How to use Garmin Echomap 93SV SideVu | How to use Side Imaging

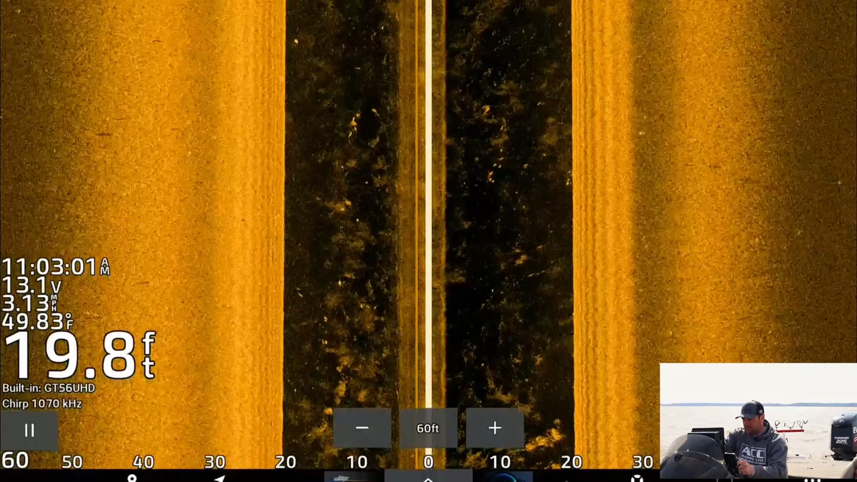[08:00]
On screen: depth 19.8 ft, water 49.83°F
groups of fish most of them have been crappie like that's probably a pretty nice crappie right there those crappie tend to be a little bit more rounded if it's a junk fish you're going to be a little bit more elongated so there's something right there that's a little bit more of elongated I don't know if that's something on the bottom or that's just a you know it could be a catfish or some sort of rough fish carp whatever they have in in this river or this uh
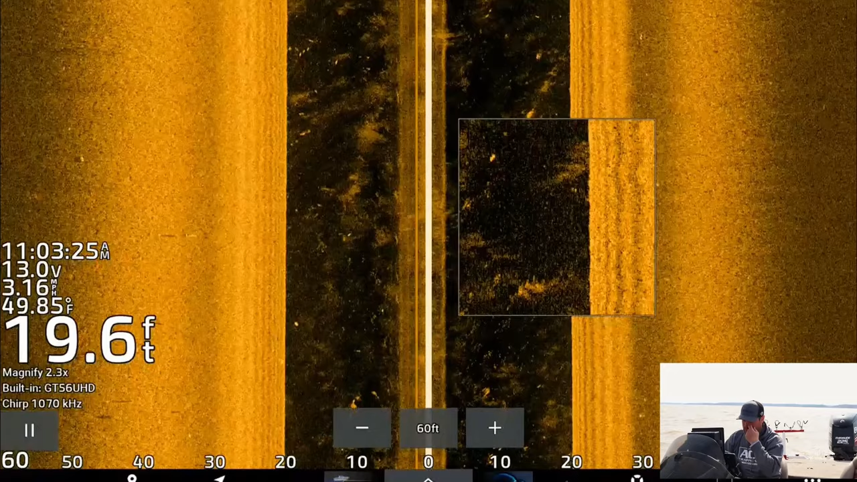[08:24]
On screen: depth 19.6 ft, water 49.85°F
this reservoir system I've actually caught almost my limit of crappie the
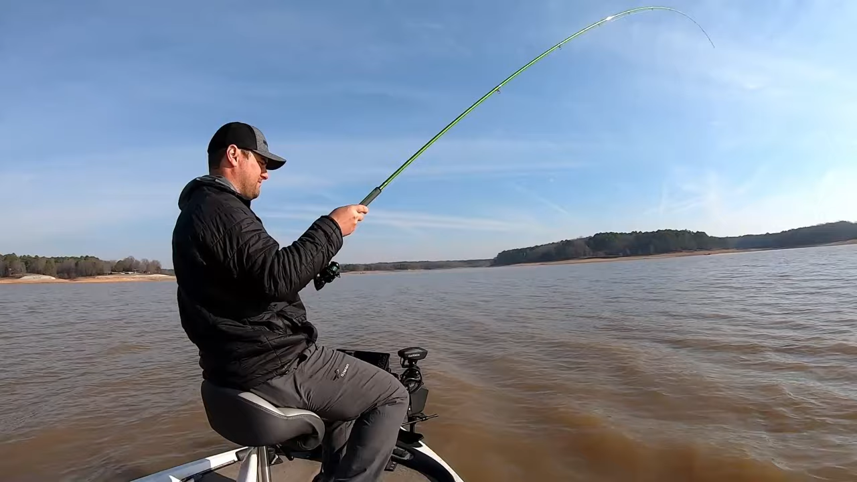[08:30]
tricky part was actually trying to get fish over that 12 inch mark a lot of them are like 11 and a half 11 3 quarter which is crazy they have a minimum 12 inch size limit on their crappie which is probably why they get so big the on both the left and right side of the
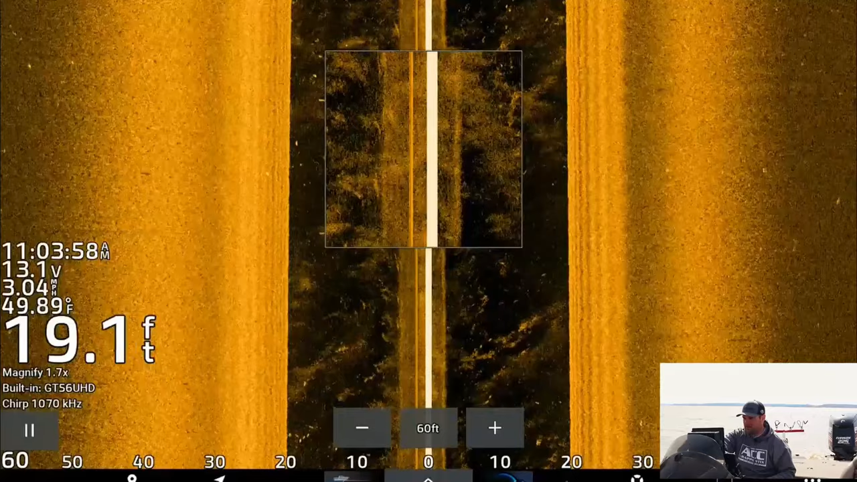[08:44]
On screen: depth 19.1 ft, water 49.89°F
screen it's it's really churned up right now because we've got a lot of waves that's what all that little looks like a bunch of sediment but when get a bunch of waves like this it's going to look kind of choppy but
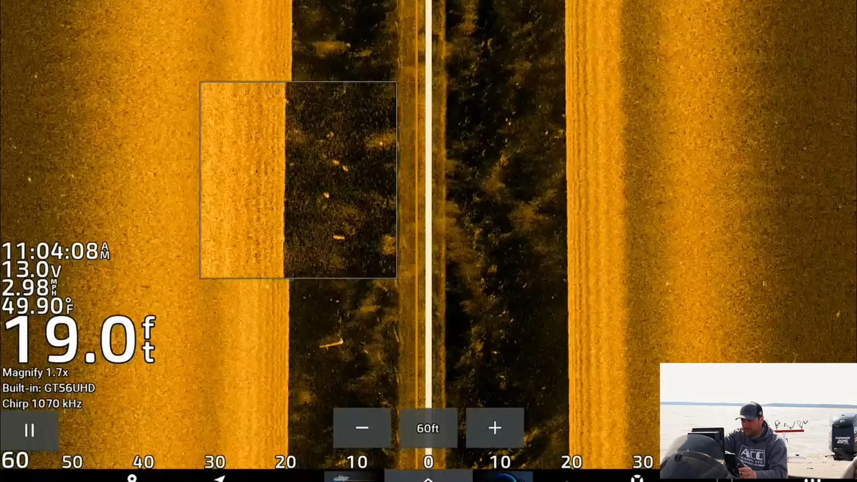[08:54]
On screen: depth 19.0 ft, water 49.90°F
you can see below this would be my my down view right in the black area anything in the
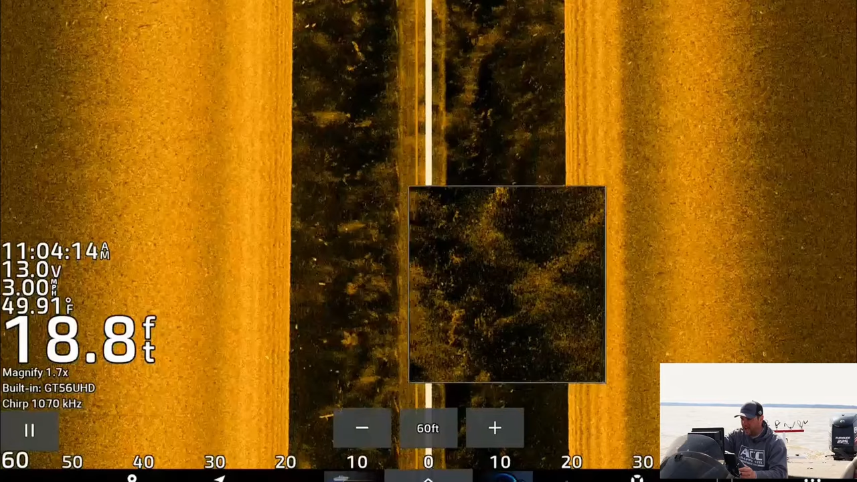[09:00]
On screen: depth 18.8 ft, water 49.91°F
black on left and right of the screen is going to be my down view here's a school of crappie out to the left you can see the bright spots but you can also see the shadows the longer the distance
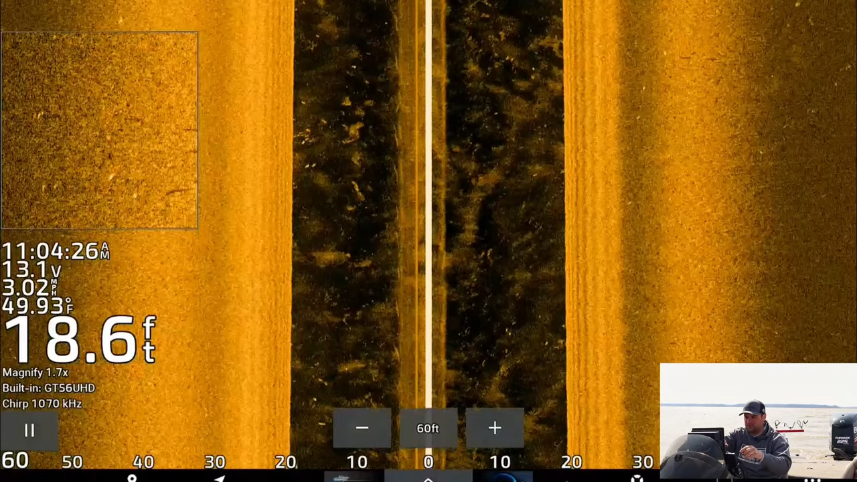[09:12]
On screen: depth 18.6 ft, water 49.93°F
between the bright spot and the shadow the further that bright spot the fish is off the bottom so
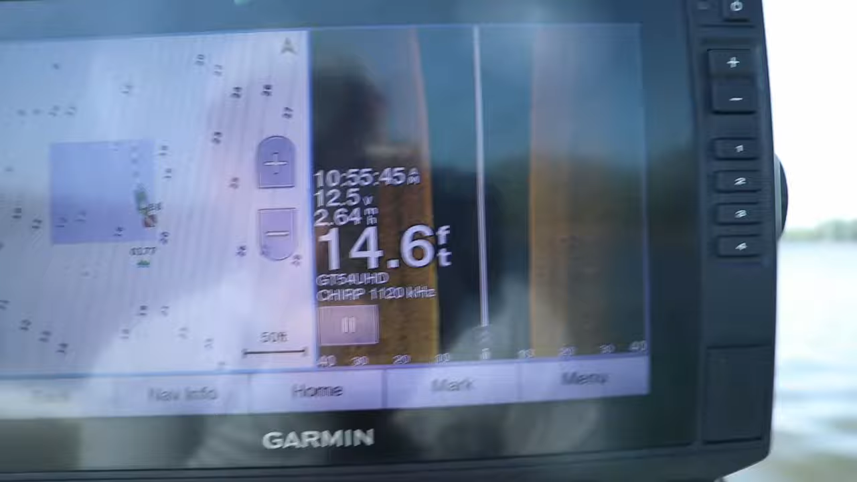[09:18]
On screen: depth 14.6 ft
this next scenario is actually a crappie or a school of crappie on a concrete pillar which
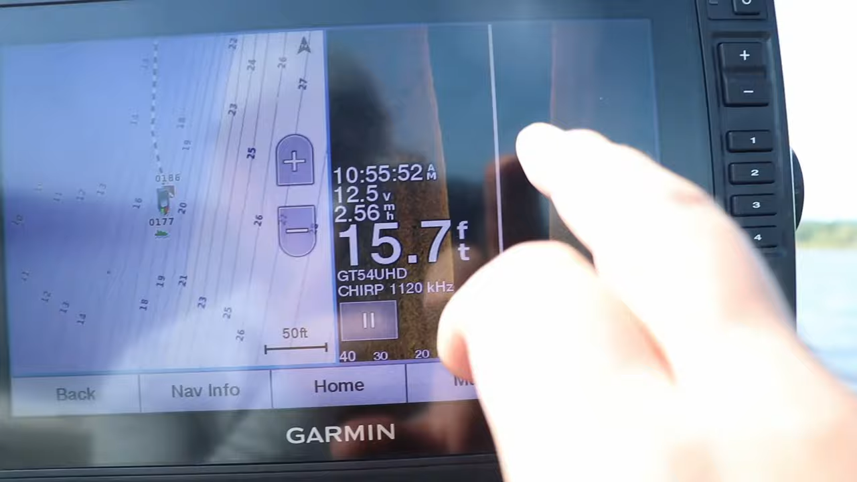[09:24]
On screen: depth 15.7 ft
is a little bit different than crappie suspended in the middle of a feeder creek so here we are on a river
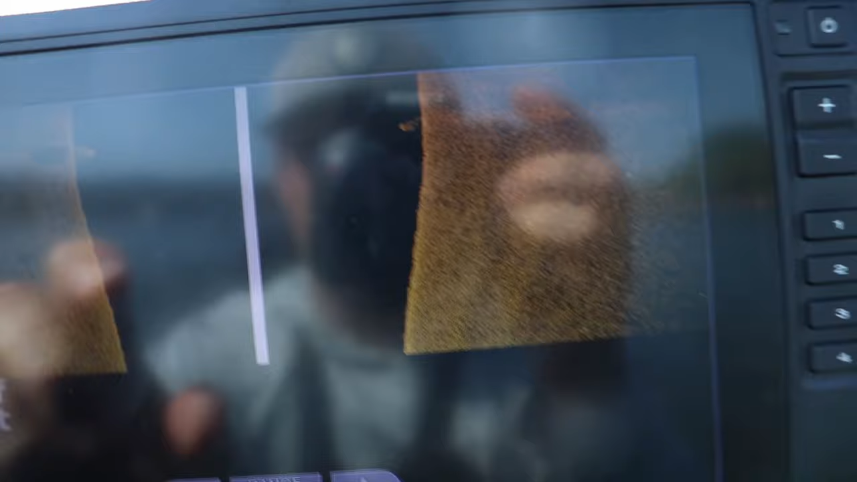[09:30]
system i'm going to walk you through what i'm seeing on my screen it
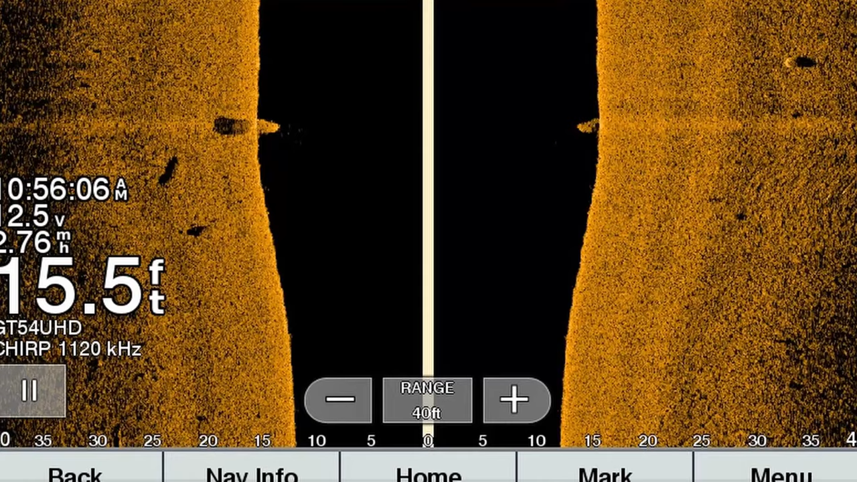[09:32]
is not very big at all and typically what i've been finding this throughout the summer these fish have been stacked up on it but they've been super tight to that concrete
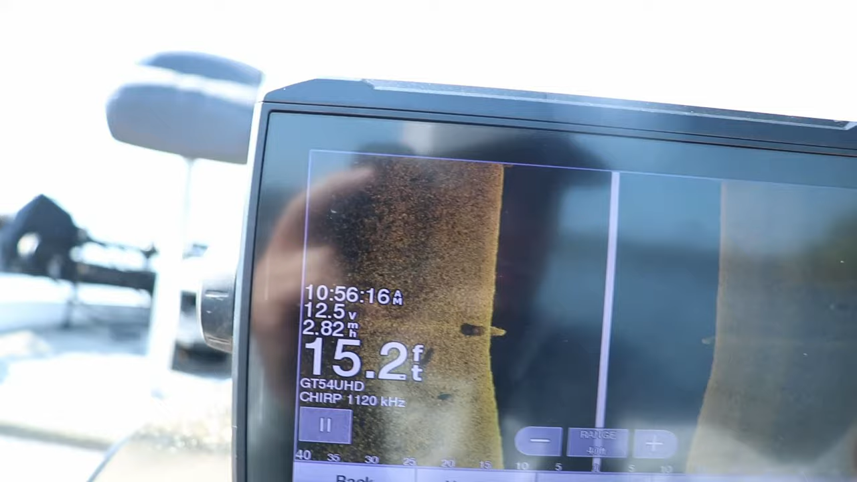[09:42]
On screen: depth 15.2 ft
pillar so what i'm going to do is i'm going to switch to both my 2d and my down imaging and if you
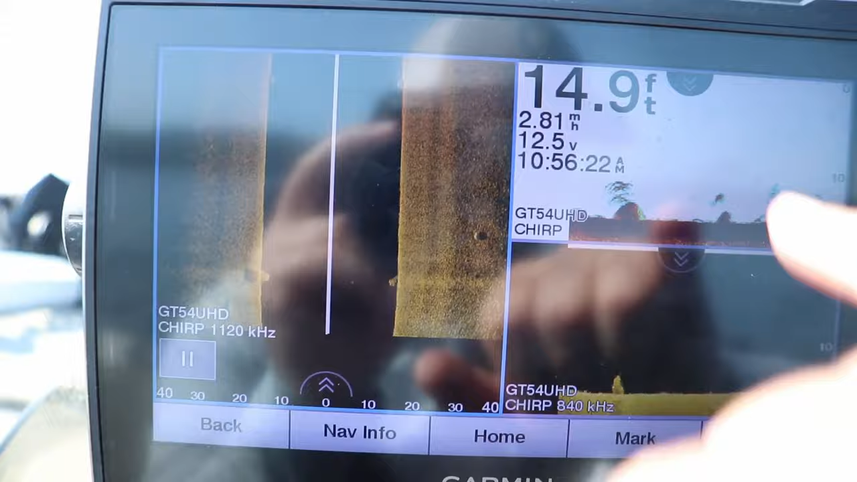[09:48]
On screen: depth 14.9 ft
see on the down imaging screen there are fish stacked above it right there but they are super
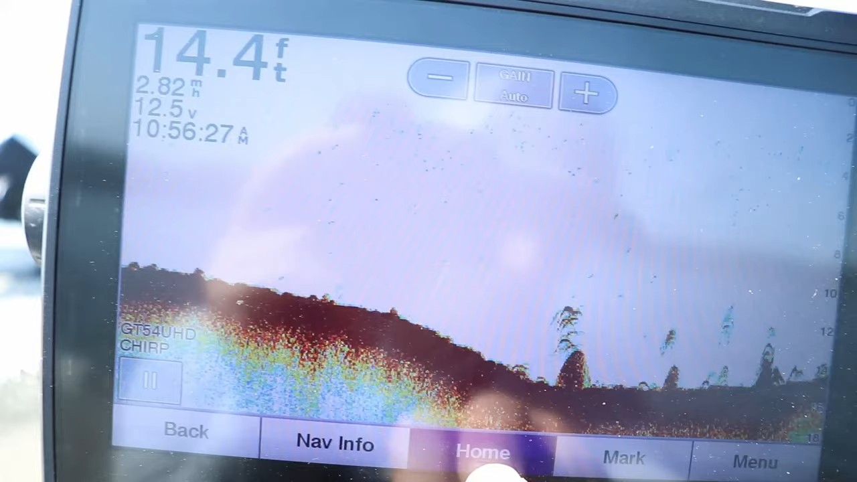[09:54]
On screen: depth 14.4 ft, speed 2.82 mph
tight oh they are super tight to that brush to that uh that
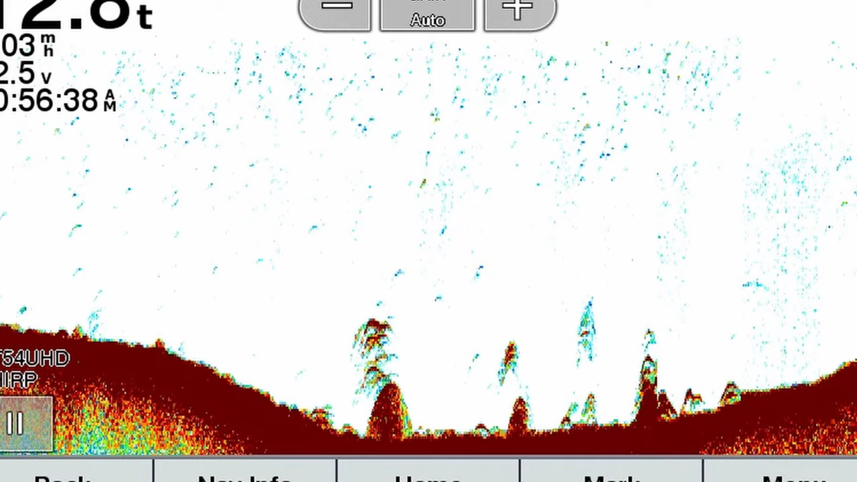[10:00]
concrete piling right over the top of it right here there it is right there so
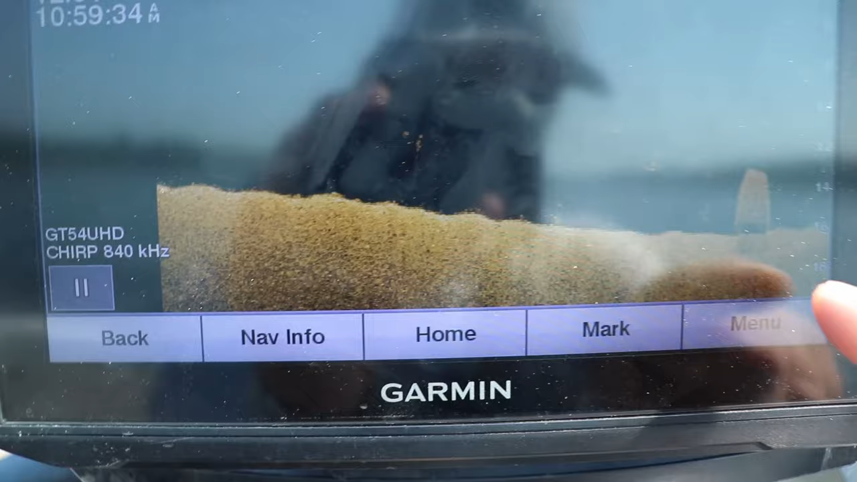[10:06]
now that i have it i'm gonna throw that buoy marker out right on top of it you can see there's some fish they're
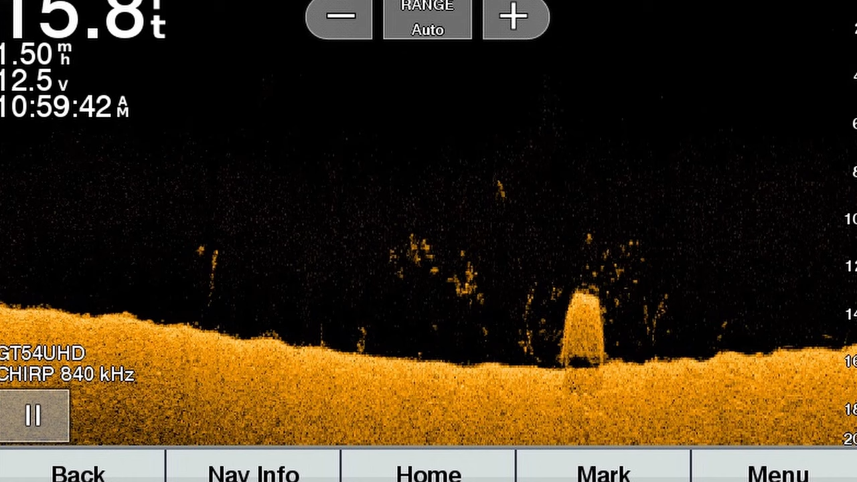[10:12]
not very big but there's some fish right on top of that thing so and once we have the buoy marker out we're going to
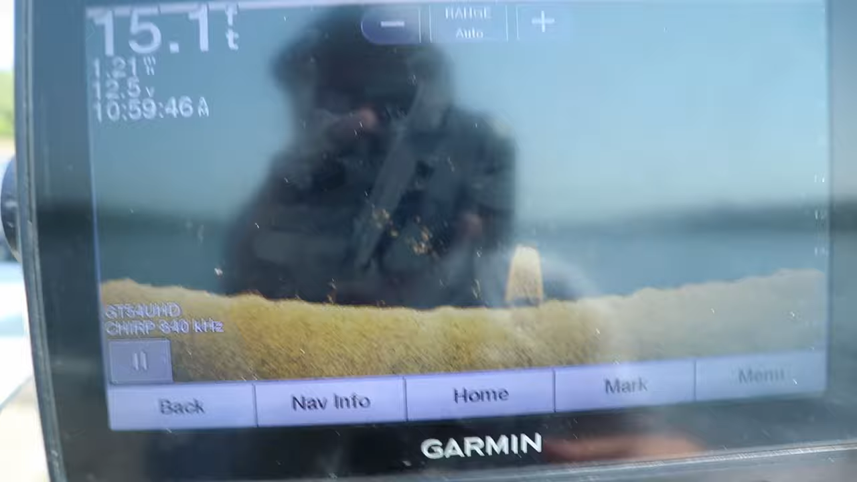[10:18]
On screen: depth 15.1 ft
circle back with the trolling motor and uh preferably face upwind into our buoy